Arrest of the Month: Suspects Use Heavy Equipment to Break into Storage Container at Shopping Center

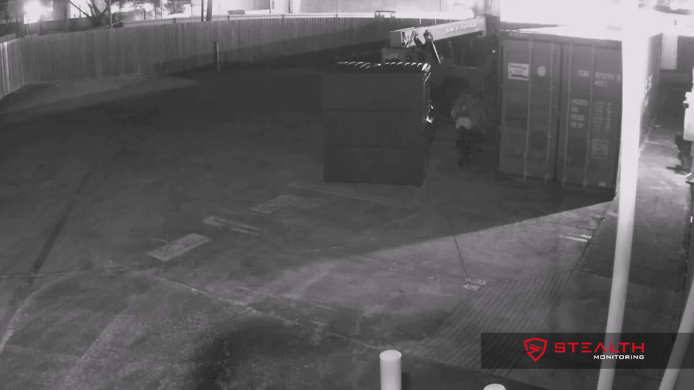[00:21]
At approximately 1245 a.m., stealth security professionals monitoring a Texas shopping center observe two individuals forcibly accessing a storage container behind the buildings using properties heavy equipment that had been on site security staff immediately activated on-site speakers and contacted local police dispatch who sent officers to respond on site quickly one of the suspects escaped immediate capture at the time while the second who was hidden in the container was placed under arrest